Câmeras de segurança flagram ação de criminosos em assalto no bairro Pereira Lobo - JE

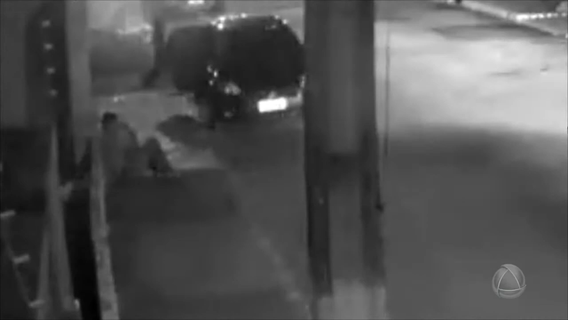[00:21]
Nessas imagens de um circuito de segurança, vimos este jovem sentado na calçada, com a porta do carro dele aberta, ouvia música, distraído. Era por volta das sete da noite. Perceba que dois rapazes, bem vestidos, se aproximam. Eles olham a vítima, se falam e com muita tranquilidade mantêm os passos. Ele saca a arma de fogo e rinde o jovem.
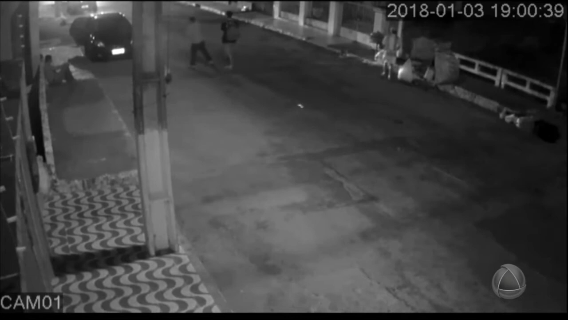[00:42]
Veja que essa moça que passava na hora percebe o assalto e corre. Os bandidos, já com a vítima refém, desligam o alarme do carro e entram no veículo. Eles levaram também o celular do rapaz e mandaram que ele ficasse sentado e parado, enquanto eles levavam o carro embora. Observe por outro ângulo.
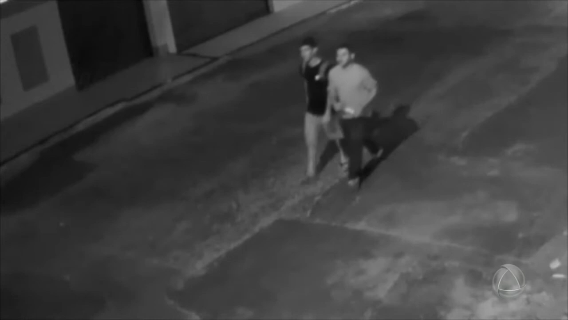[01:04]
Aqui dá para ver melhor as características dos suspeitos. O pai desse jovem de 19 anos, que foi a vítima do assalto, conta que o filho ficou em choque.